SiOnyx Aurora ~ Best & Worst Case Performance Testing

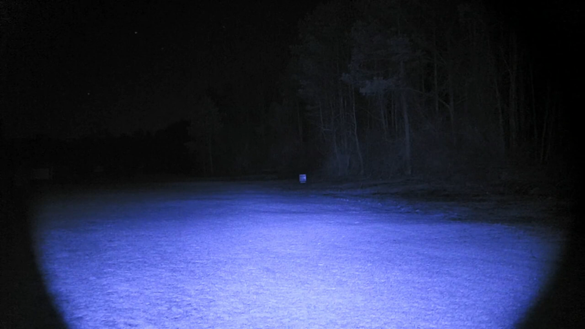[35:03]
And try and get, uh, okay, so there we go. We're at our widest setting on this 850 illuminator. And, uh, we can see pretty good, but you can see the Psyonix is struggling out to that 750 yards.
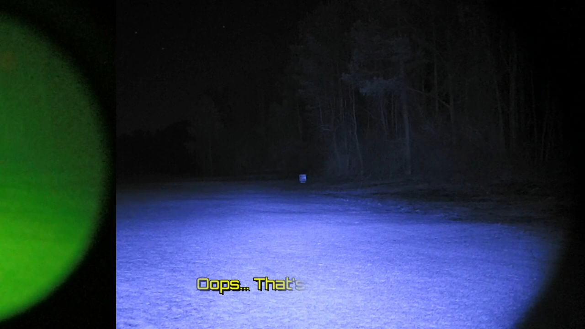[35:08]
Now, the Bearing Optics, on the other hand, at that kind of a distance, we're really,
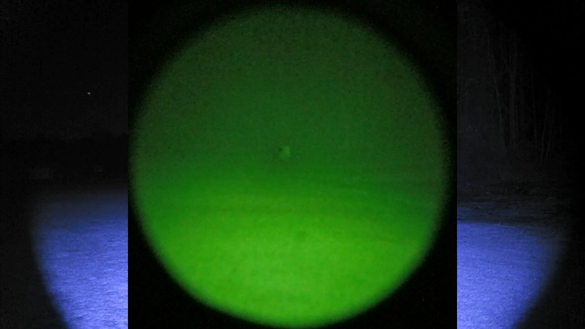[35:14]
really are struggling because it doesn't have enough light with this wide angle on our, uh,
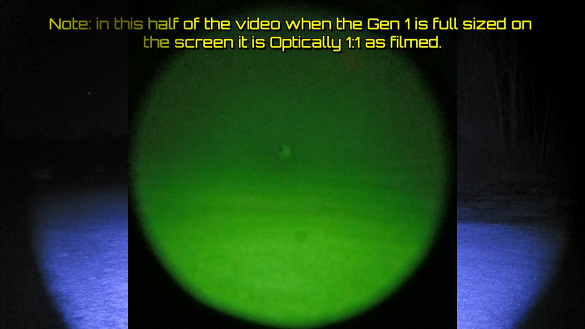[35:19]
wide angle setting on our 850 illuminator.
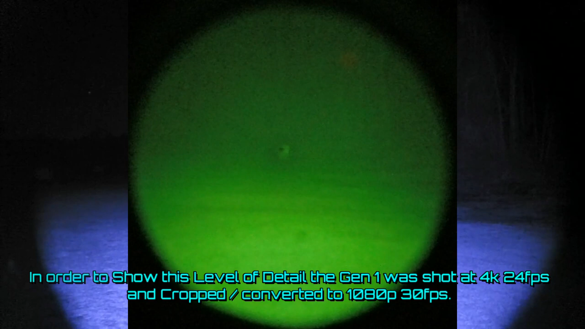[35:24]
So, let's go ahead and zoom this back in some. And we'll get it to where we're actually zoomed in good for the, now that's full, full zoom, uh, tightest spot as we can get on our 850 illuminator. And I'm going to actually widen that back out to give us a better, a full frame view. Or, uh, pretty much a full frame light pattern at about 2.6x.
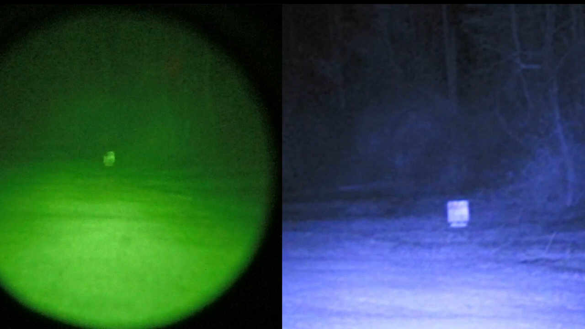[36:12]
it zooms in more than what that 2.6x is on the Bearing Optics. So, I'm going to try and focus this Psyonix. Okay, and that's about as good as the Psyonix is going to get. So, uh, 850 illuminator on high.
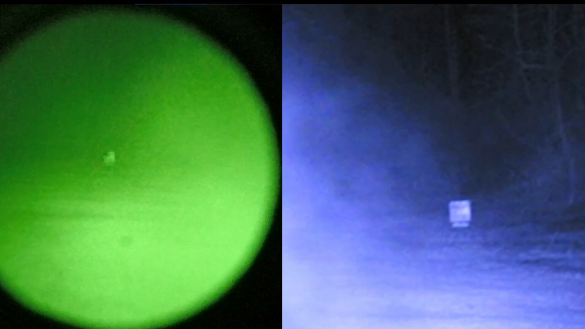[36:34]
Now, right now, just so you know how we're recording all this, I may have to stand back because my breath is, uh, interfering here. But the way we're recording this right now is we're recording 720p video with the Psyonix in movie mode.
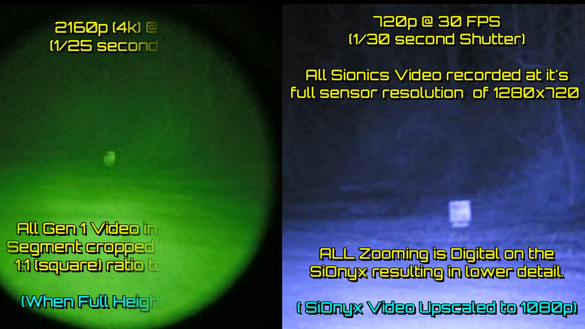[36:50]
And that's at 30 frames per second. And I have the gain setting at a null or zero. So, it's just, uh, that's as it gets. Now, I took video earlier through the Gen 1. And I did it at 2.7, uh, 2.7K resolution. And, uh, what I also did was, uh, I had like a 1.2 gain on it.
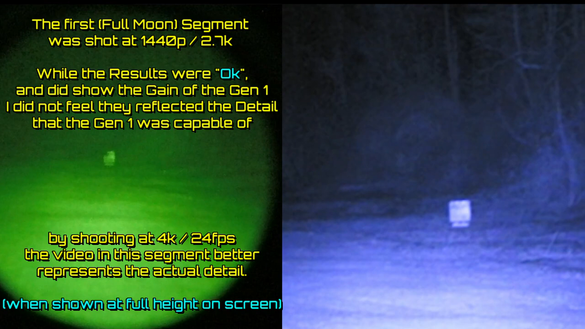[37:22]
And when I got done filming, I started editing everything. I decided I wanted to try and do better than that. Get a little better resolution. And try and adequately show you how good the Gen 1 performs. Because it really still didn't quite do it justice. So, uh, what we're doing right now is we're recording in 4K video, uh, with the highest ISO, my, uh, action camera, uh, my DJI can do, which is 3200 ISO.
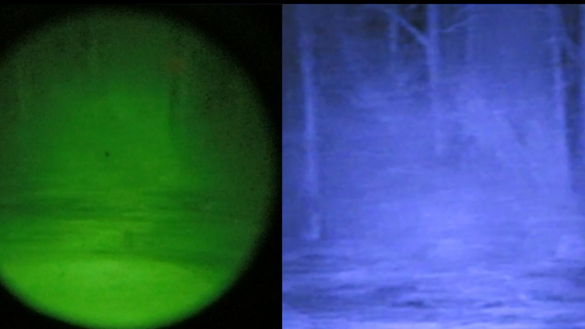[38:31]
So, we're going to go ahead and I'm going to pan. Like I said, that's, that targets 2 foot square at 75 yards. So, let's just go ahead and kind of slowly pan around and look off into the woods. Now, uh, I'm not going to focus the Gen 1 because I,
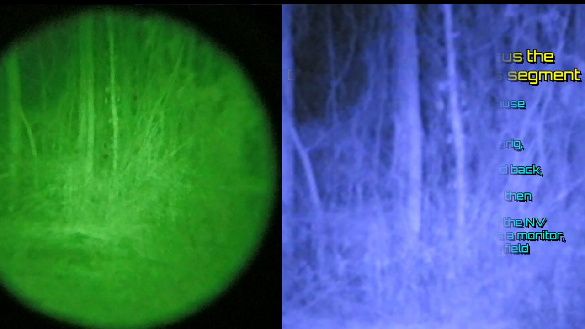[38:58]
So, so right now those woods are probably about 35 yards out.
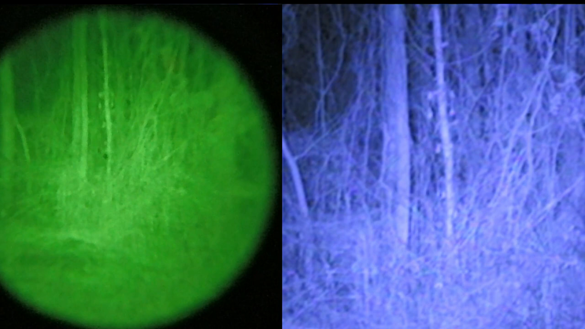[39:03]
And I'm going to zoom back out with the Psyonix here.
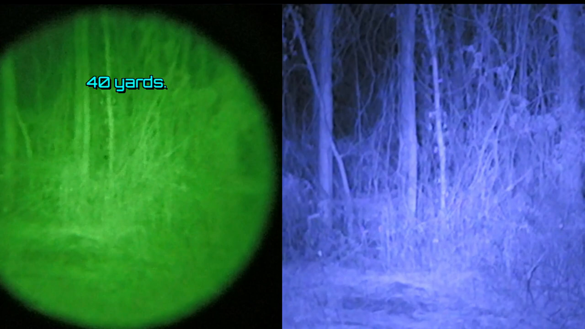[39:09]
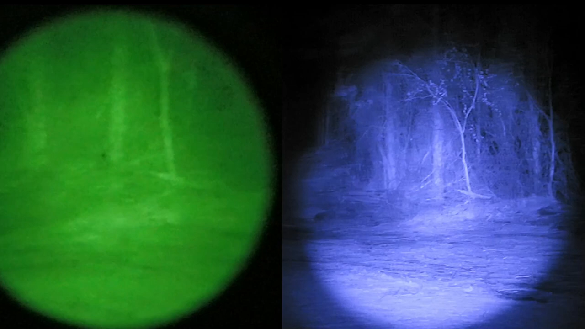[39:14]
And we'll pan around and get to where we're actually looking a little farther.
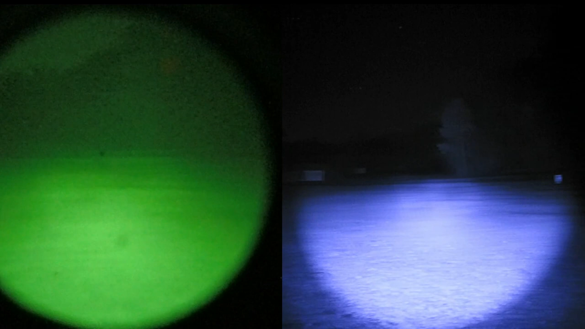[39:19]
So, there's our target. Now, that is a 100-yard backstop. And those, uh, those sheets you're seeing are actually 4 by 8 feet, I think, or better. Now, let me see if I can play with the focus here a little bit. Going the wrong way, I think. Okay, so what we're going to do is focus our beam about as far away as we can get it.
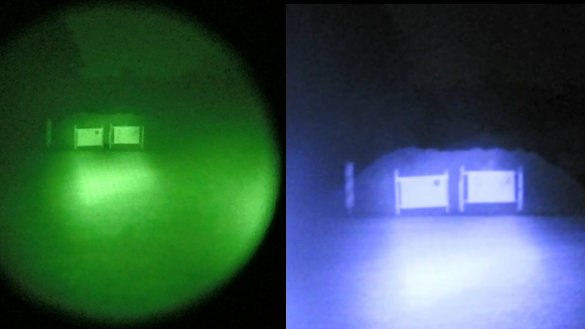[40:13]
Now, I'm going to go ahead and zoom in on our Psyonix. And try and refocus here a little bit. And there you have it. That's 100 yards. Now, as I pan to the right, you can see in the center of our view is now our 200-yard berm.
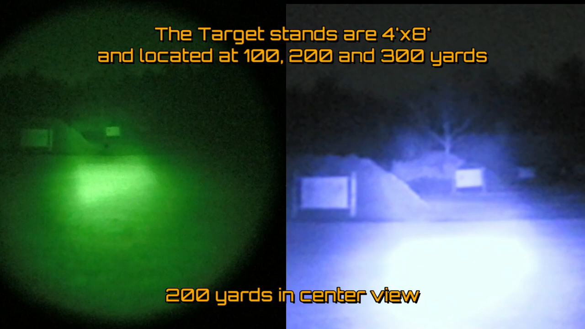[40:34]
And, again, that's the same size. That's like 4 by 8 sheets of, uh, whiteboard for the target backing. And, lastly, if I get all the way over here, we're now looking at 300 yards.